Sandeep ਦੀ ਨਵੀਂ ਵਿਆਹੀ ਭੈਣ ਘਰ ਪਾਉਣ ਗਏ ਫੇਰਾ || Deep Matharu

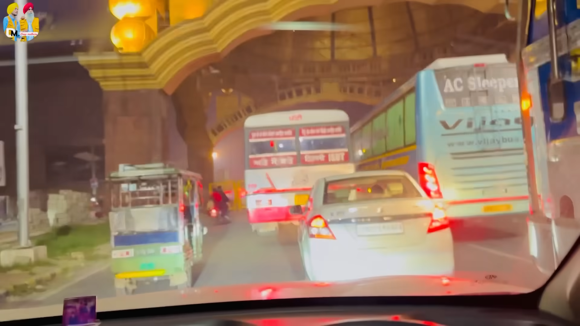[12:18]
सही गल गोल्डन गेट पहली बारी जाम वेख्या मैं लगता गाड़ी चेकिंग हो रही है